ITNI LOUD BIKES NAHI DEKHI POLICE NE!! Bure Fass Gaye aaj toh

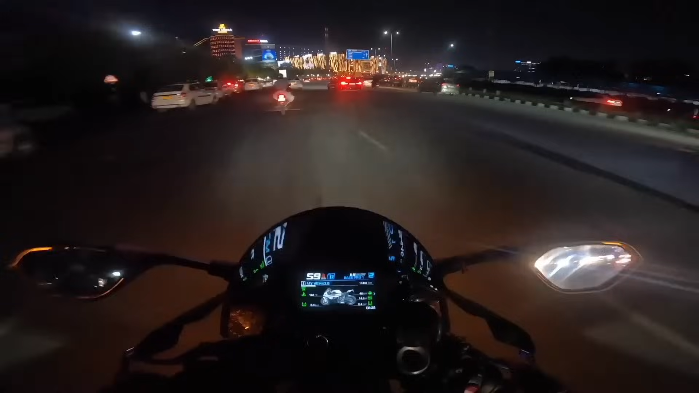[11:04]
एंड जी अपने पैंथर पे एक बड़े अरसे के बाद मैं आया हूँ सुमित भाई के कैफे।